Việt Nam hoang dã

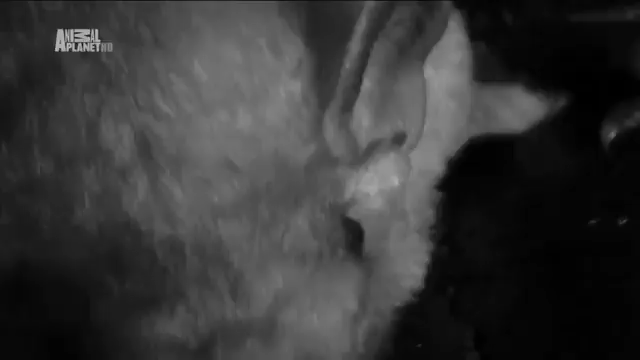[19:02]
Con rơi này không lớn hơn con ong nghệ.
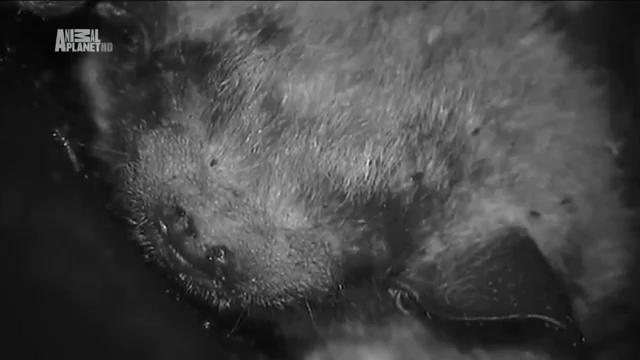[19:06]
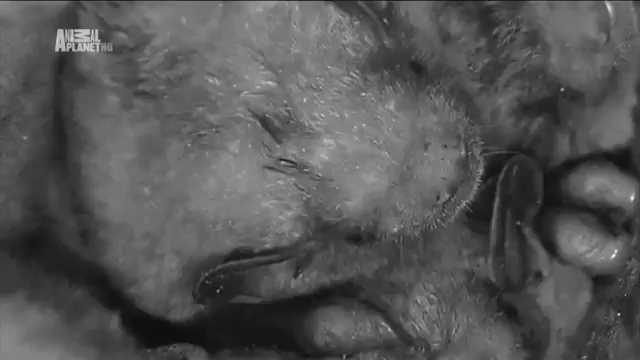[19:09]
Chỉ nặng hơn một chút so với cái kẹp giấy.
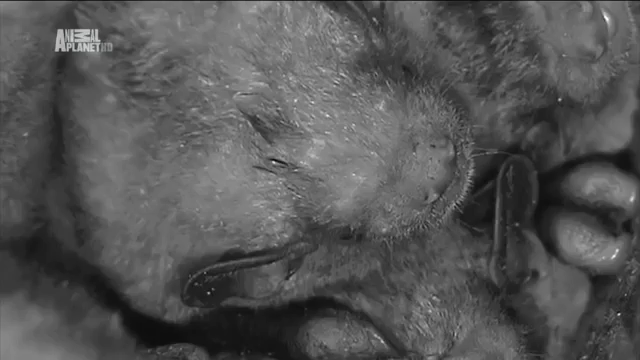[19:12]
Nó là một trong những loài thú có vú nhỏ nhất thế giới.
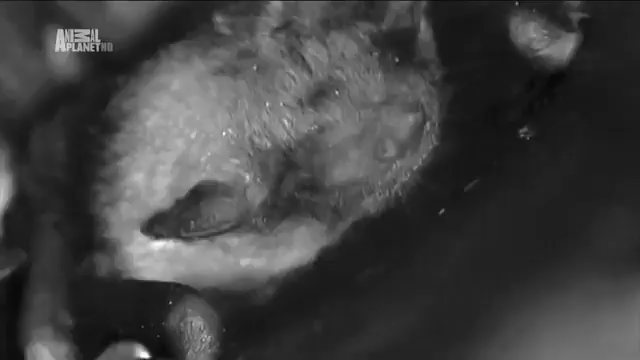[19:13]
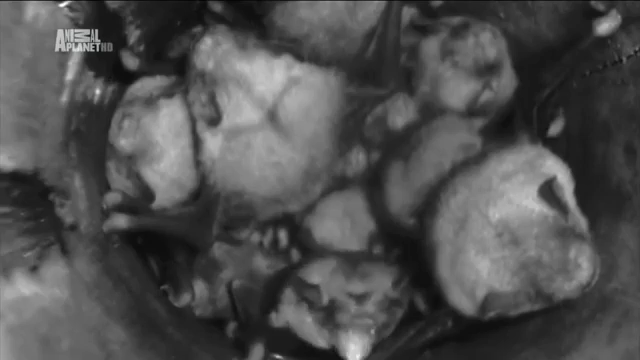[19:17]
Toàn bộ chỗ này có tới 25 con rơi chen chúc trong không gian hẹp của một đốt tre.
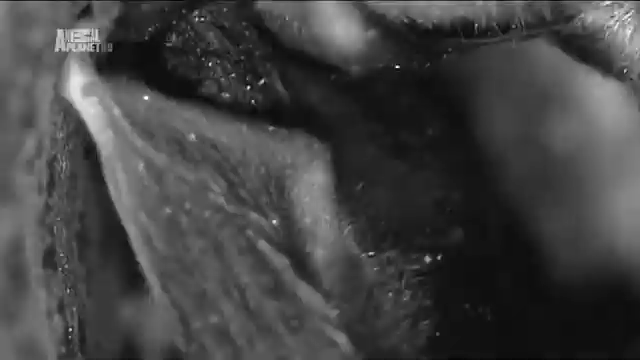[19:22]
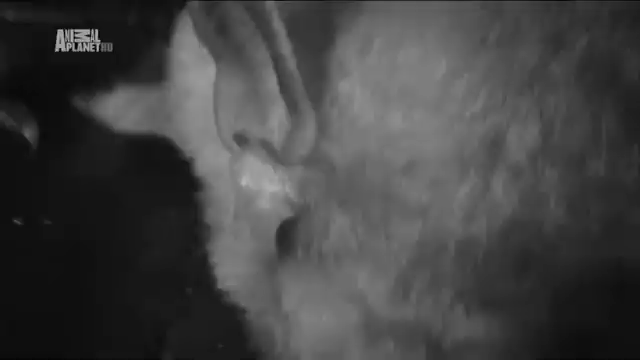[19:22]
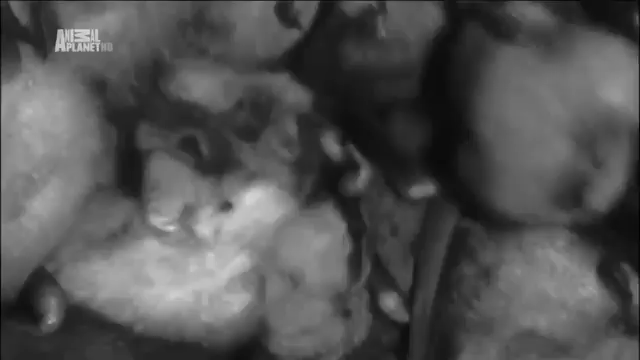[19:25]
Ngôi nhà này thật ấm áp.
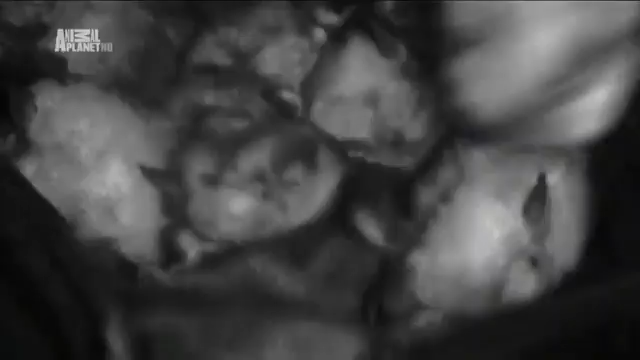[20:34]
Quay lại chỗ ngủ, lũ dơi con cố có thêm không gian để chuẩn bị cuộc sống bay lượn.
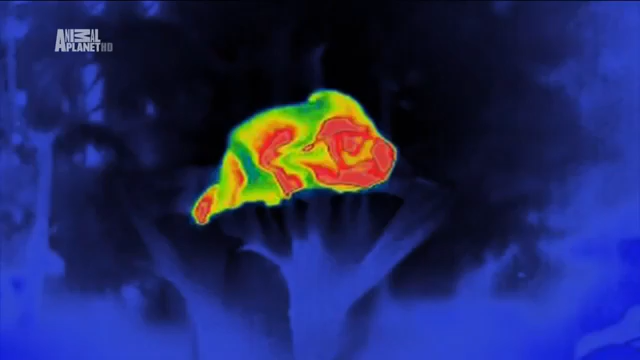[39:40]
Hình ảnh nhiệt cho thấy sự tăng nhiệt đáng kể.